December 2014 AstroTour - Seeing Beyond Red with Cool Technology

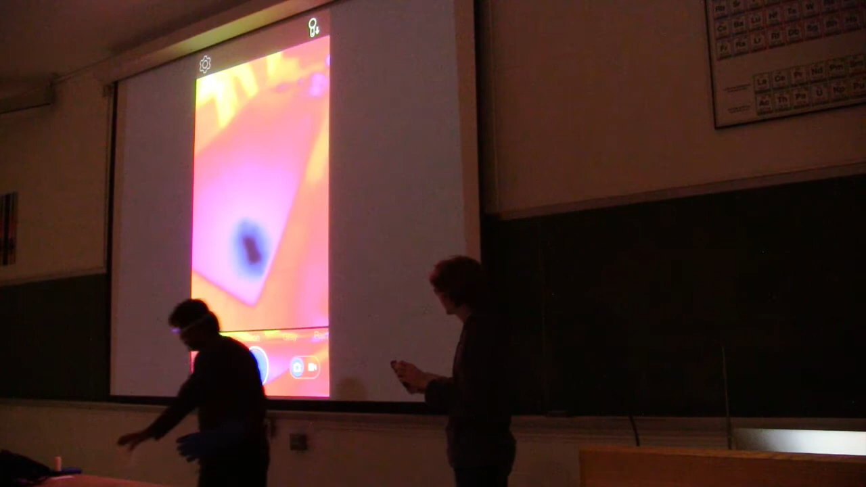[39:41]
Now I'm going to take this piece of card. It's hard to tell if it's too different. But if I put it here, it's pretty obvious that it stands out.
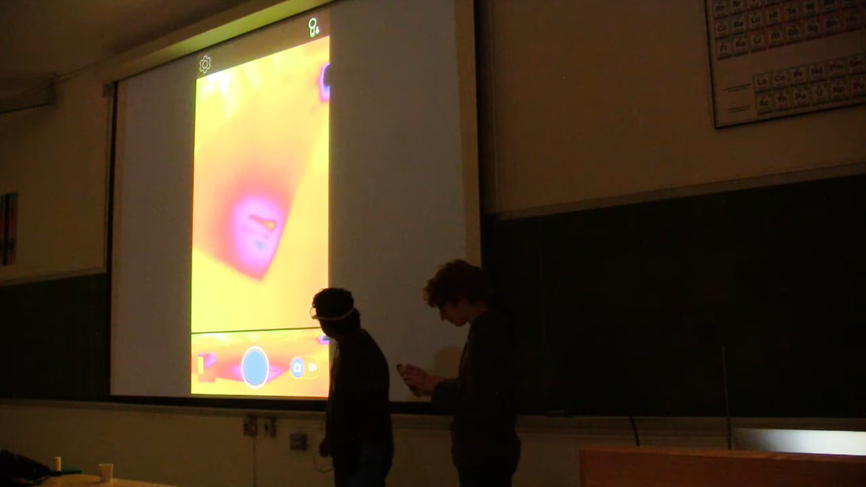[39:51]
We can bring it closer.
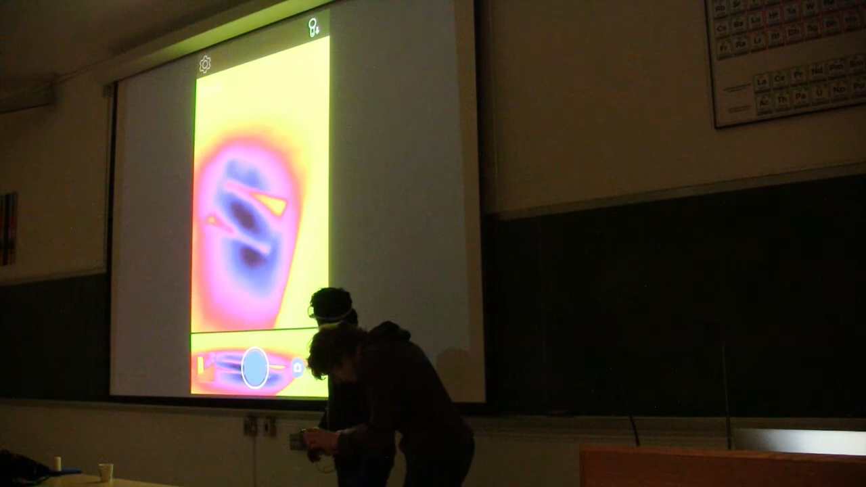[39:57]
It's already cooled off in the center.
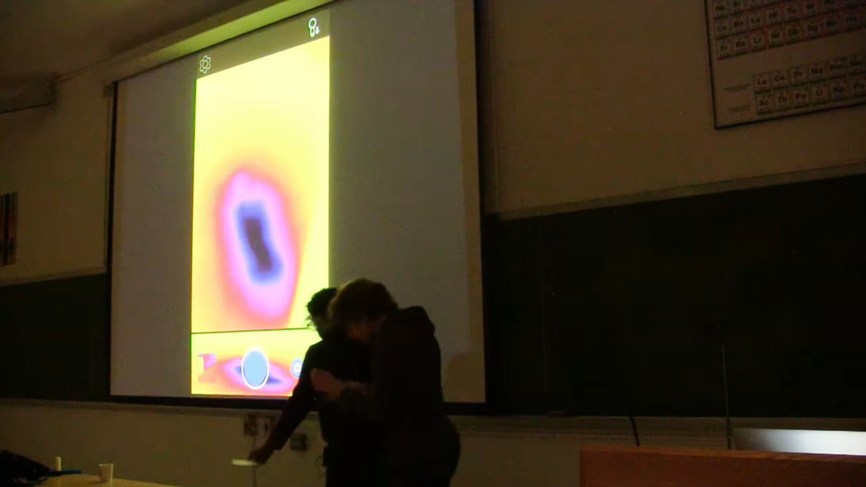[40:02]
But basically, by cooling this table, I'm reducing the infrared radiation coming from it.